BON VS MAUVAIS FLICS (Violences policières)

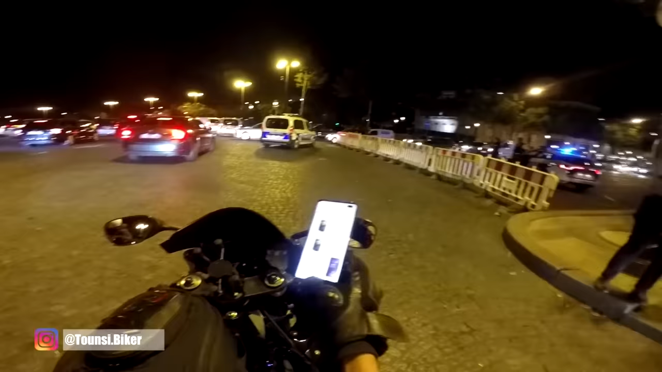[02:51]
Ah t'es où ? Ah c'est bon, il est là. Je vais me garer. Attends, excuse.
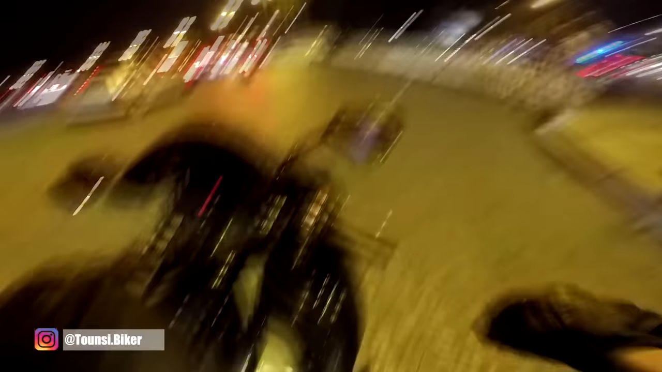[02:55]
Je ne vois plus rien, mec.
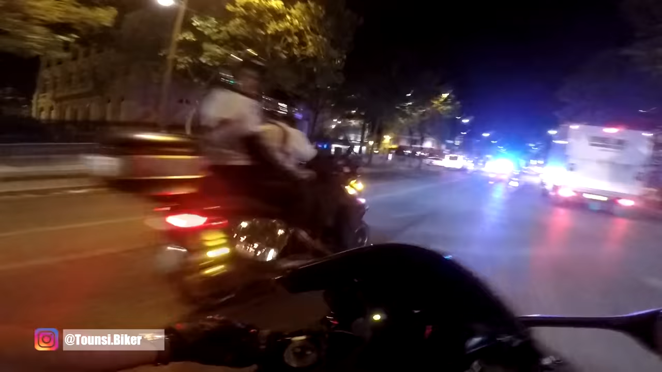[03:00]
Voilà, ils lui ont sauté dessus.
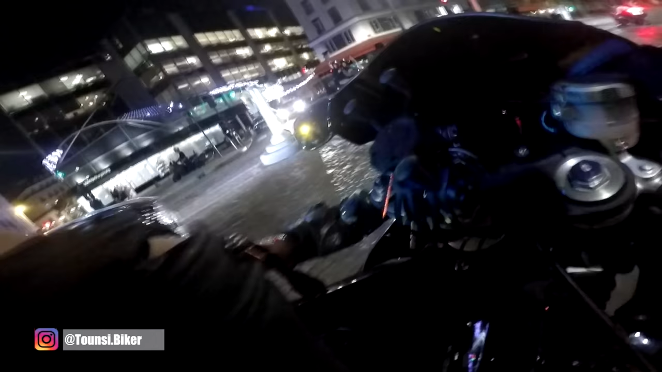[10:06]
Il y avait le feu rouge et comme moi j'avais rien à me reprocher, bah je me suis arrêté. Parce que si j'allais griller le feu, c'est ce que j'aurais dû faire pour ne pas être dans cette situation là.